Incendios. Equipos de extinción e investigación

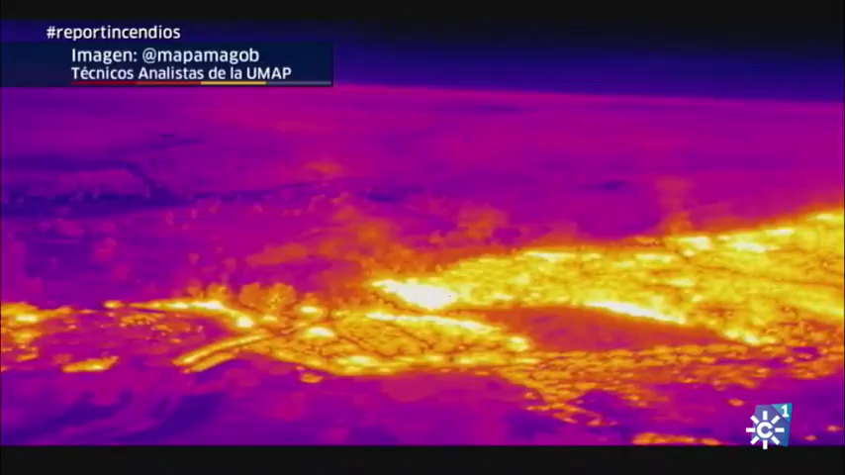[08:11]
También el incendio de la Granada de Río Tinto, cuando entré de noche y vi,
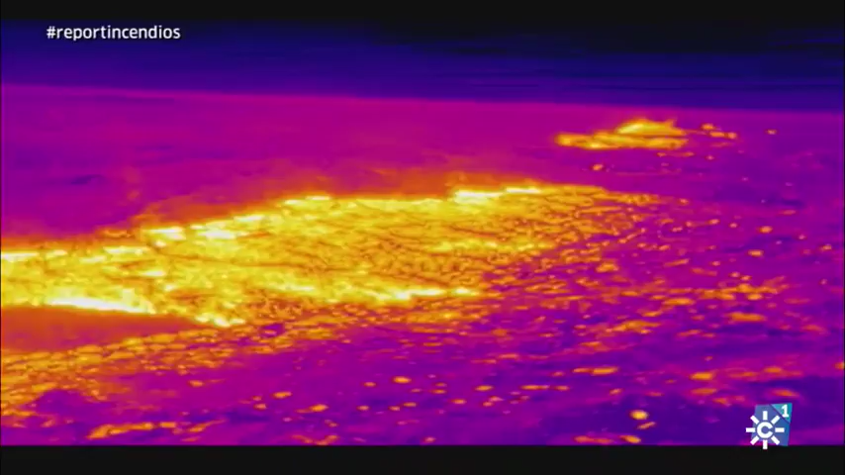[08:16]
por ejemplo, la zona de Jarrama, que era una zona, la parte de Esa y la parte de Pinar,
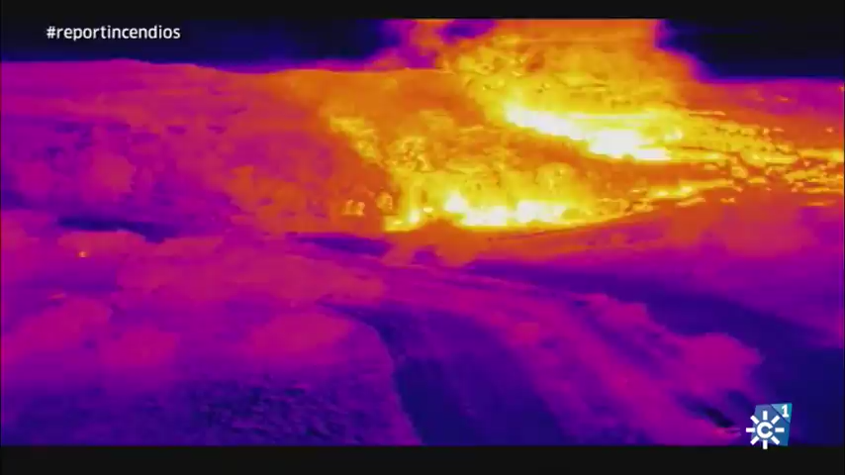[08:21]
y como estaba aquello, pues yo ya me lo imaginaba y me lo confirmó cuando amaneció, ¿no?
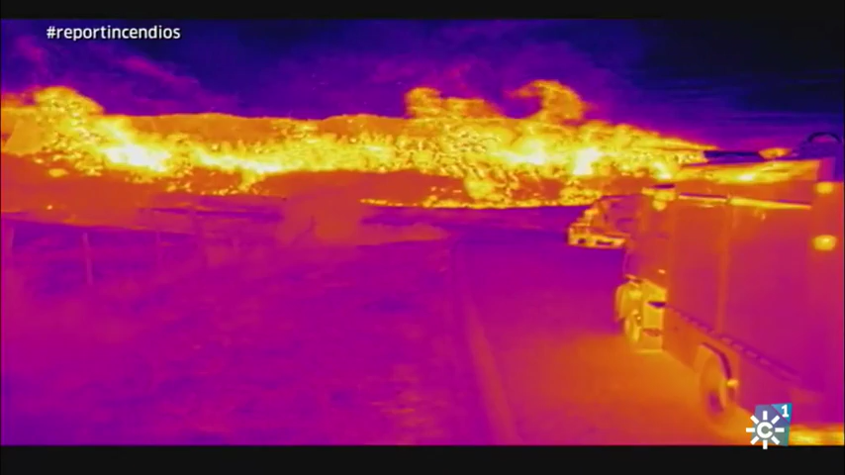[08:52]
El incendio ya se hace muy grande, se hace con un frente muy grande y tú ya, digamos, le pierdes el control, la noción y todo. Tú ya solo te centras en tu zona de trabajo y ir apagando y avanzando a lo largo del flanco que te has asignado.